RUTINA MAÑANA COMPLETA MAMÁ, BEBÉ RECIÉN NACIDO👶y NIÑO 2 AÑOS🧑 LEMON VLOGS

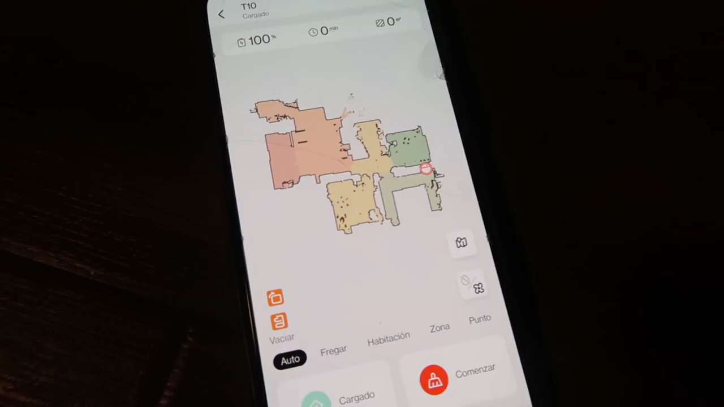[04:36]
Cuando abrís, automáticamente os sale el mapa de vuestra casa o de donde la estéis usando el trabajo, lo que sea, ¿vale? Y os sale arriba tres datos.
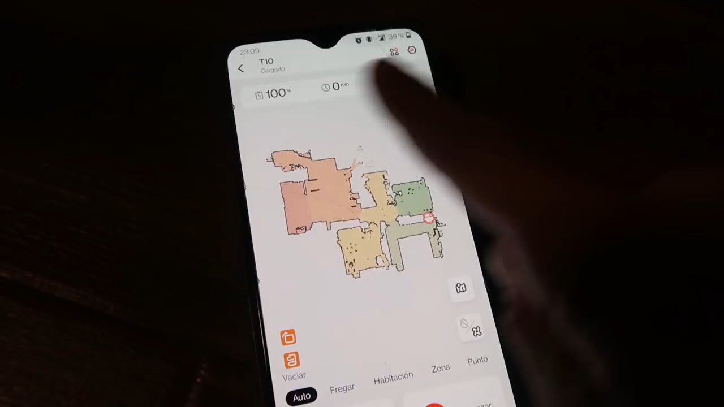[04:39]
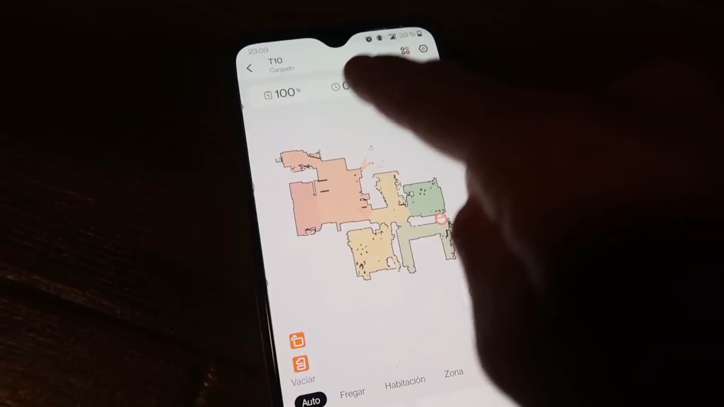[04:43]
Y es los últimos minutos que ha estado, digamos, como nosotros lo hemos puesto, nada, ni un minuto ha llegado.
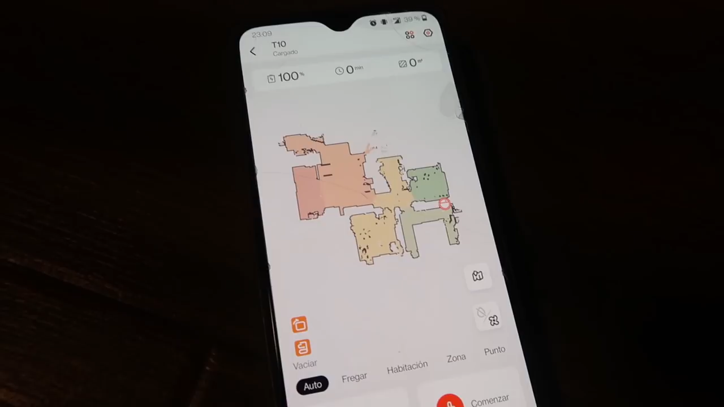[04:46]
Los últimos minutos que ha estado, o sea, el tiempo que ha estado en la última vez que la has puesto,
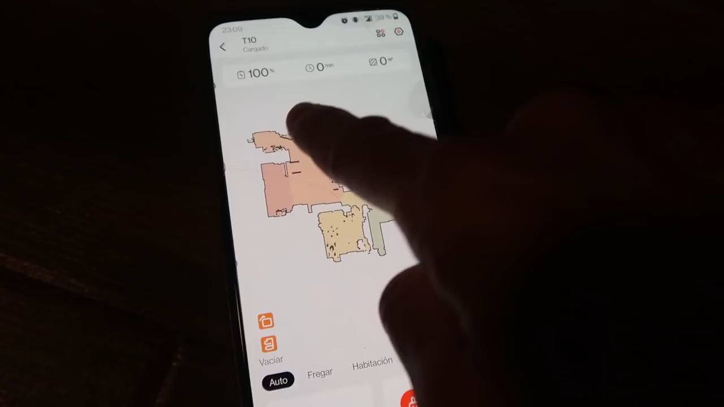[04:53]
los metros cuadrados que ha limpiado, que tampoco ha hecho metros ninguno porque lo hemos puesto y lo hemos quitado. y el 100% de la carga.
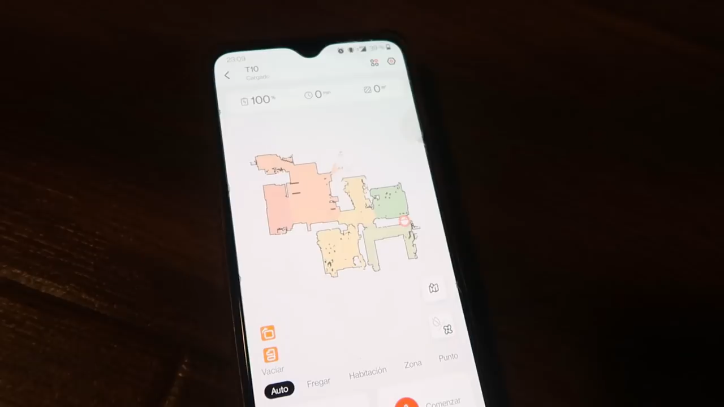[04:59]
En este caso, pues está 100%, si es menos, pues menos, ¿vale?
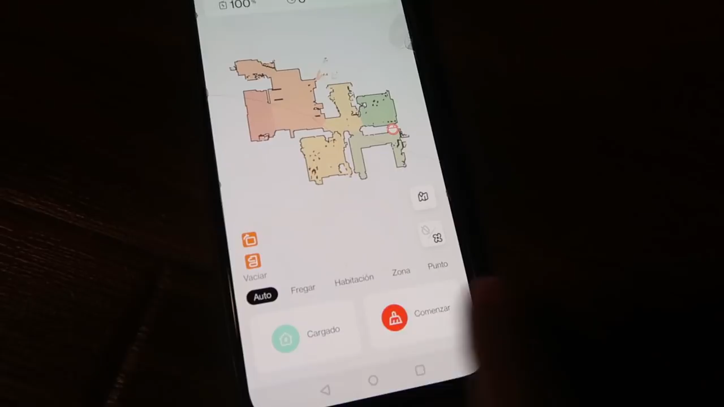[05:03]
Os cuento, te pone aquí si está cargado o no, y aquí va a comenzar directamente a limpiar.
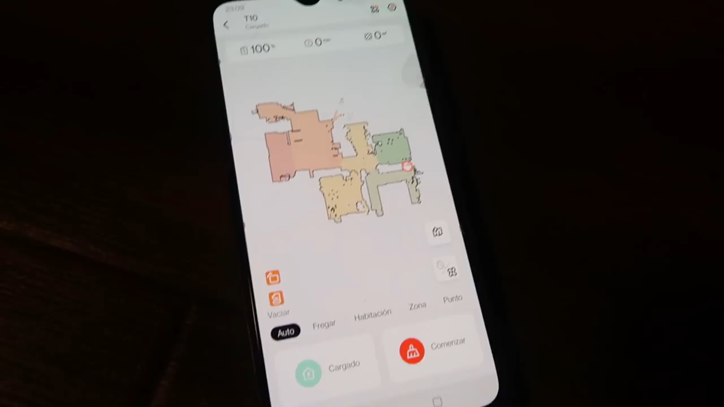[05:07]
Aquí tiene varias cosas, es como para personalizar más lo que es la limpieza de la aspiradora.
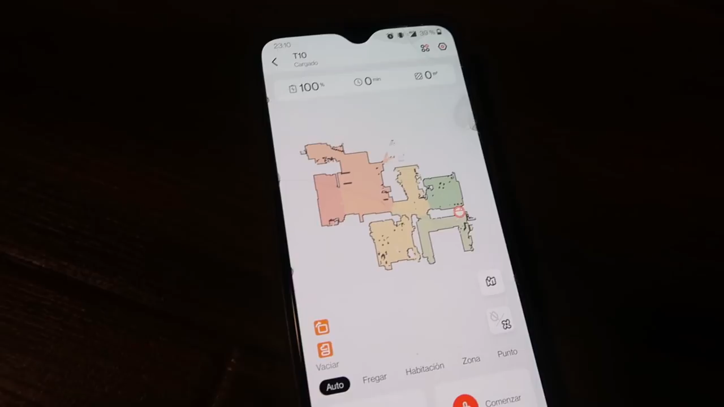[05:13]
Opciones que tenéis, por ejemplo, podéis ir al mapa.
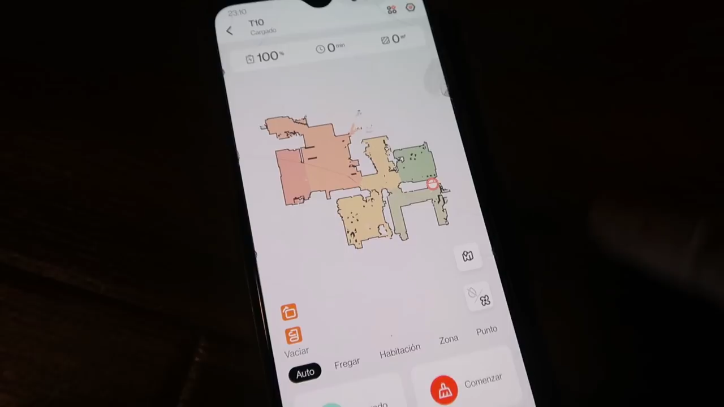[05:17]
Yo, por ejemplo, así me lío un poco.
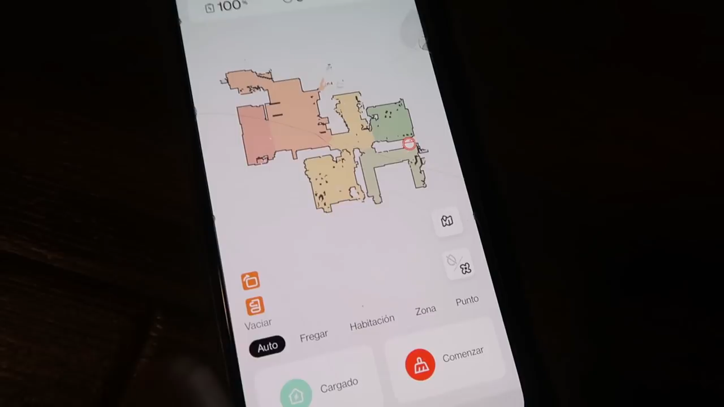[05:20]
Yo prefiero tener el mapa de esta manera, ¿vale? Porque aquí está la habitación de Leo.
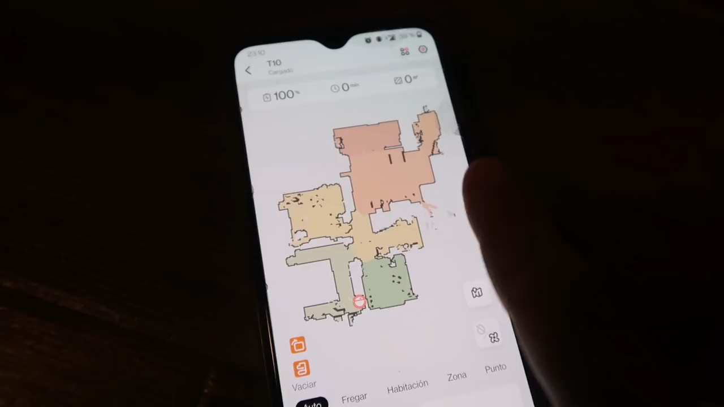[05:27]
Yo como que me cuadro mejor así, ¿vale? Este hueco que veis aquí grande es la cama.
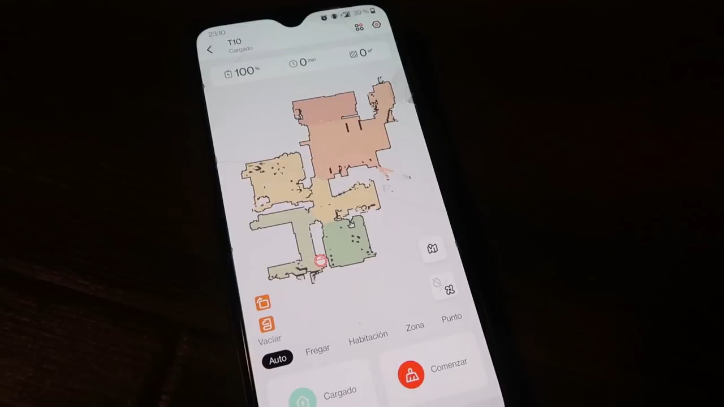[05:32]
Que claro, la cama no tiene para entrar por debajo. Entonces no detecta como solo la limpieza, sino que es como un mueble, como algo ahí, ¿vale?
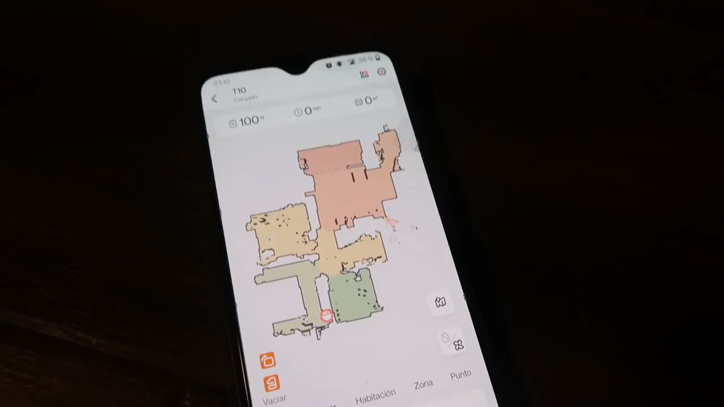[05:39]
Otra cosa que podéis hacer con la aplicación es seleccionar la fuerza de succión. Esto, todo esto que os voy a explicar también lo podéis hacer con el mando, ¿vale? Pero yo prefiero la aplicación porque para mí es más cómodo, la verdad.